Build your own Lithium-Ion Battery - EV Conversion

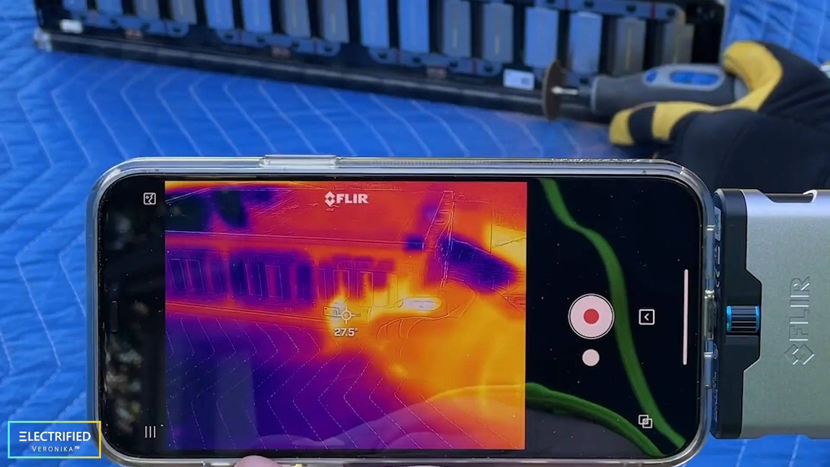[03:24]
So in the prototype pack, we used the thermal camera to see how hot the bus bars were getting when I was doing the cutting. And actually, they didn't get very warm at all. So I'm not so nervous about making two cuts right next to each other.